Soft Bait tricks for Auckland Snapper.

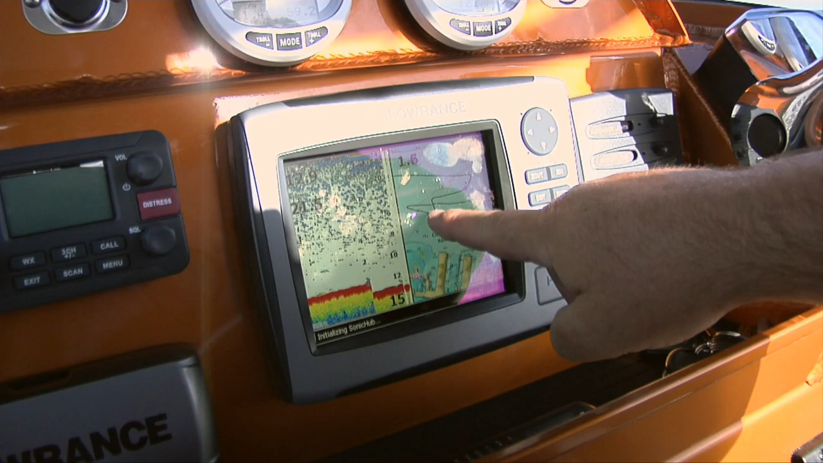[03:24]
So what I'm doing is I'm using my track lines from the Lowrance HDS7.
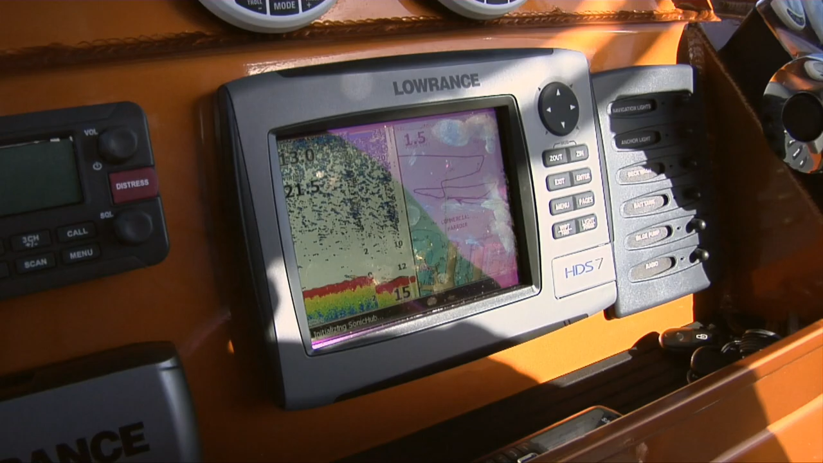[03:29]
So I go back up my track line and come back, and that I use that for my drift to indicate where I'm drifting, and I pretty much know where I'm picking up the fish,
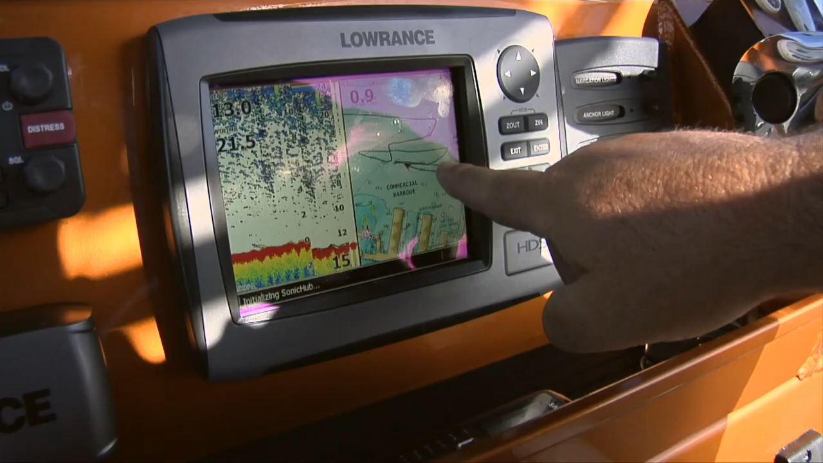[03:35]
so I can go back to that area and I can concentrate that. So enhance my fishing time.